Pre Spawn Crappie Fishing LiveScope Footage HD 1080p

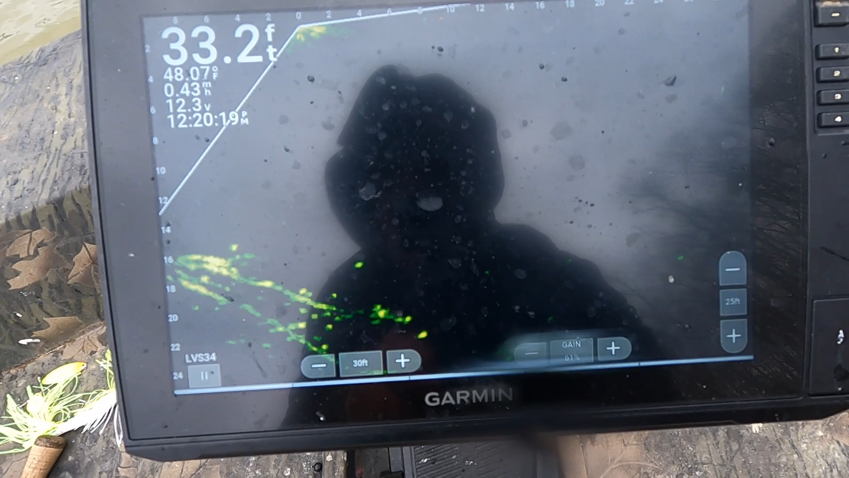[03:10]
On screen: depth 33.2 ft
there's just a tree sitting right down here,
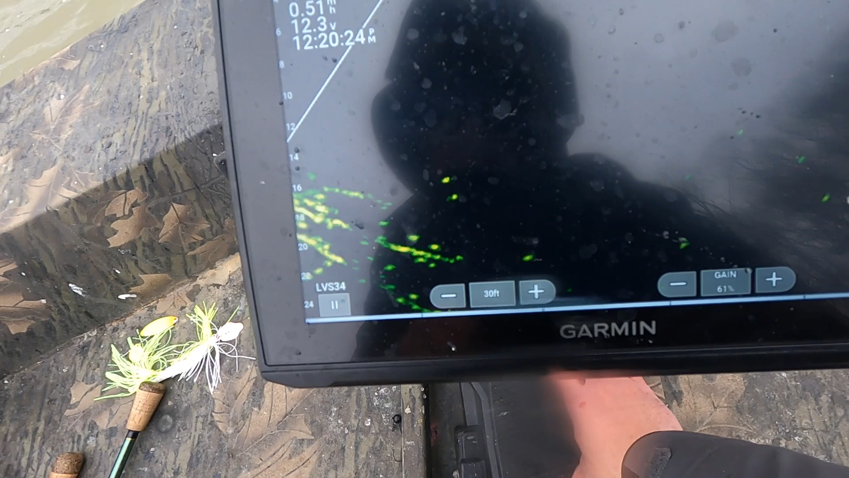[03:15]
and whenever we went over it, gives you a little bit more.
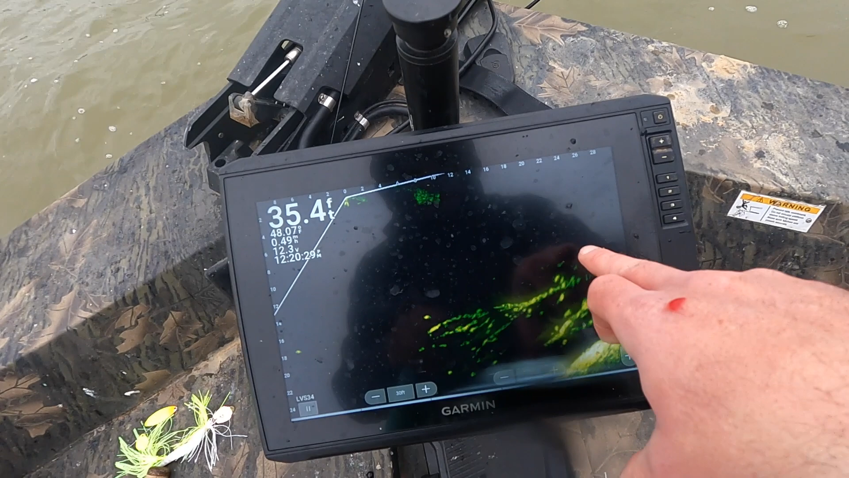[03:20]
On screen: depth 35.4 ft
There was one bigger fish sitting right on it.
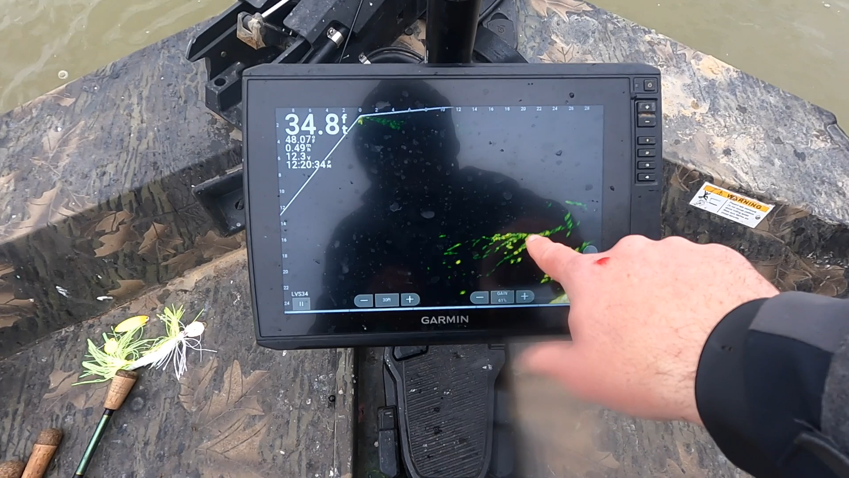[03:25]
On screen: depth 34.8 ft
So yeah, I feel like all those there are pretty little, but the big one was sitting kind of like right in there on top.
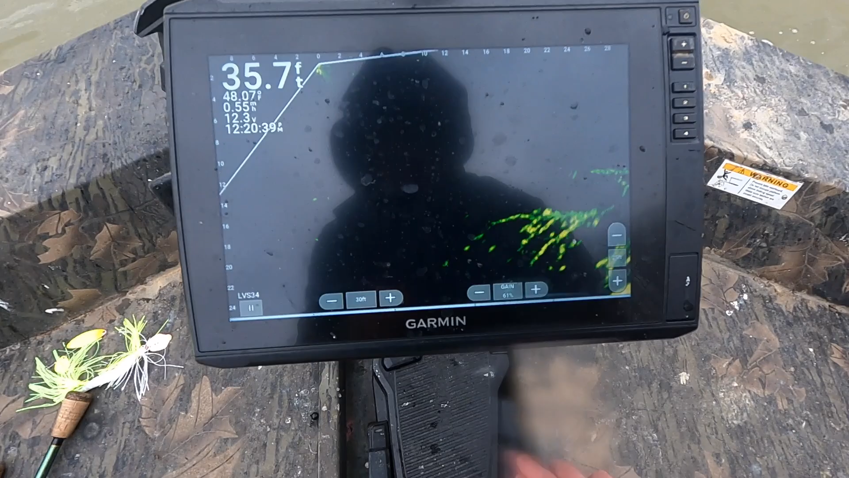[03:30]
On screen: depth 35.7 ft
So we might catch one more off of this tree
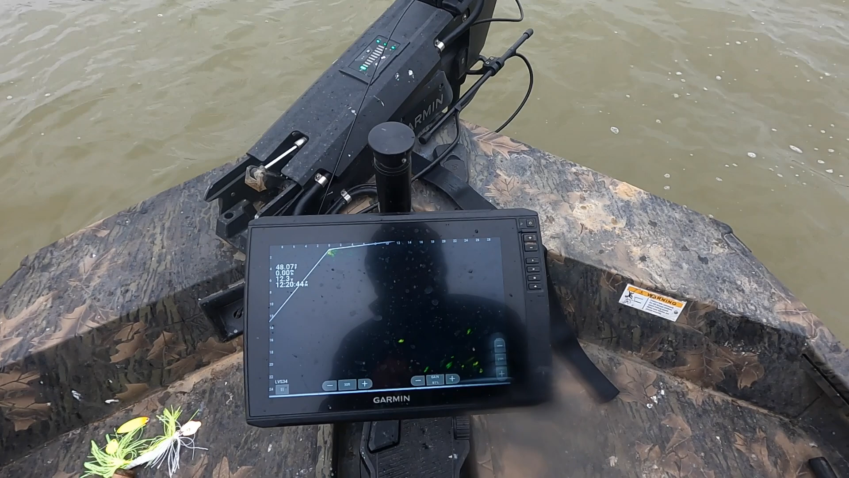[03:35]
and then go see if we can't find a little bit better fish. Don't be afraid to move.
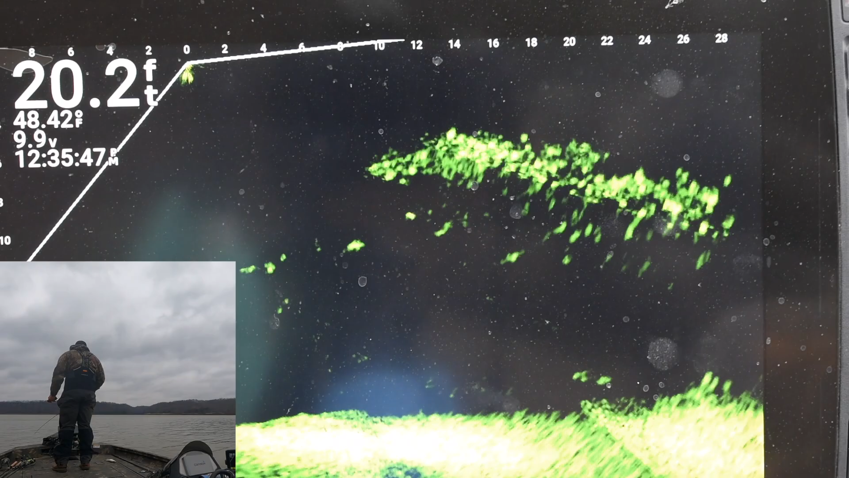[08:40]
On screen: depth 20.2 ft, water 48.42°F
Look at the bass that you can play there.
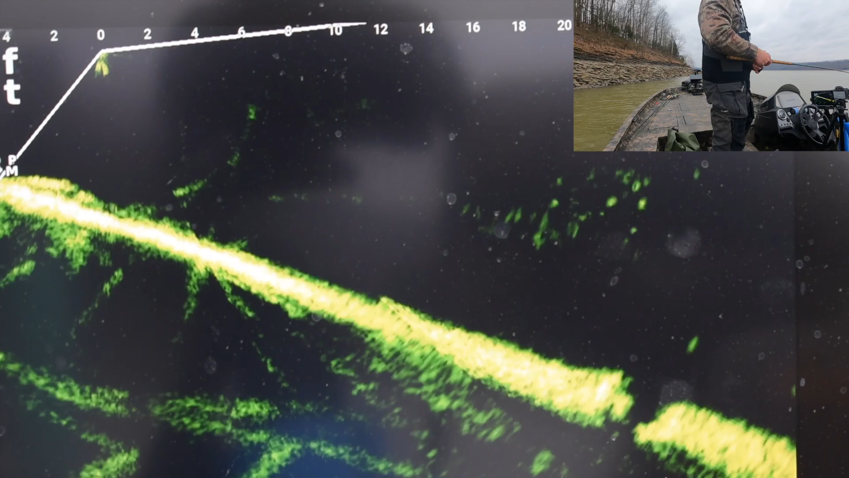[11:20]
Ton of bait. We're right back up there after.
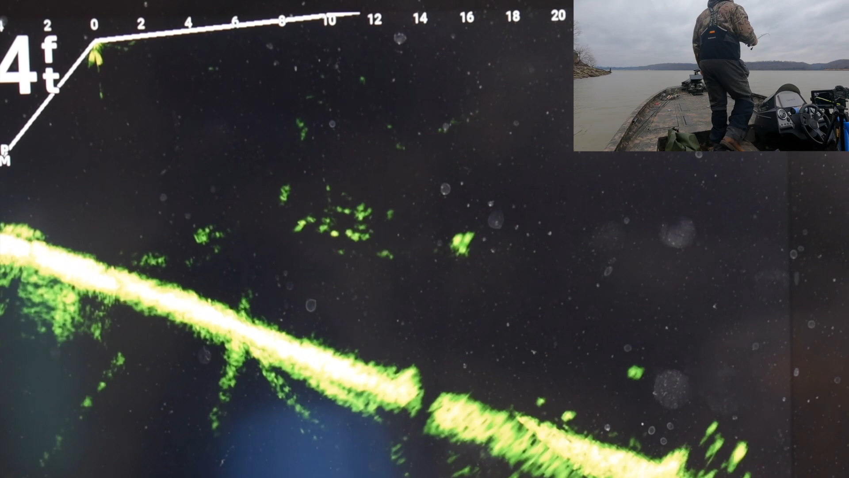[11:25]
We are looking. What's that one right there?
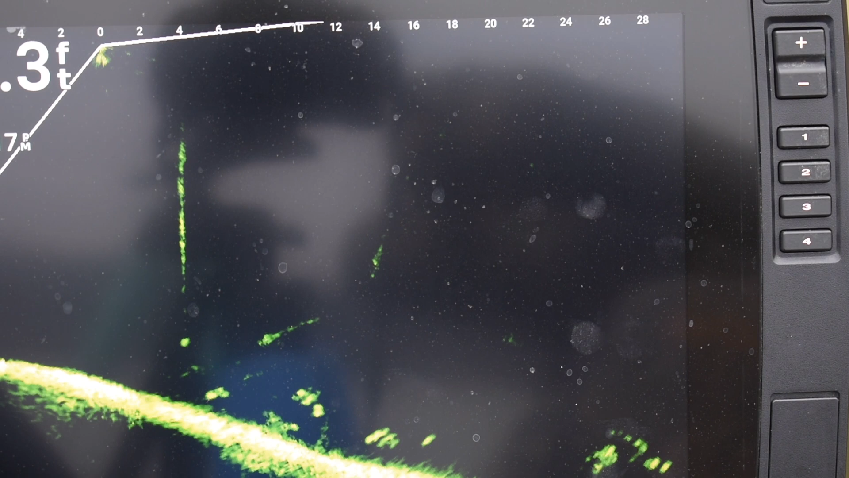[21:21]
they were right up off the bottom.